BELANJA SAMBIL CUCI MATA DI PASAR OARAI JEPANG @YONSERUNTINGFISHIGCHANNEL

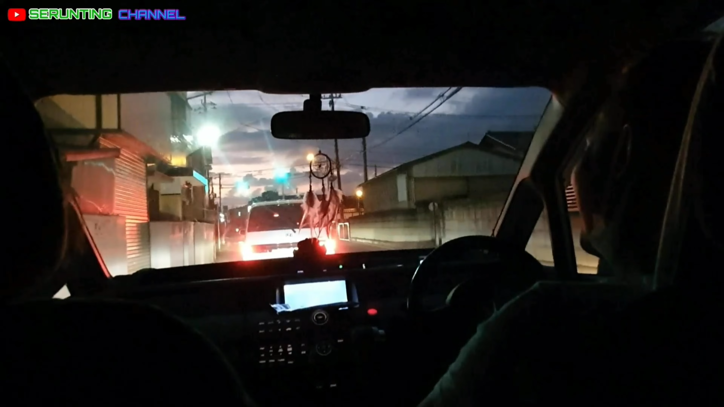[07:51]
Ini suasananya sudah gelap ya, temanku. Udah malam. Kita masih posisi di jalan.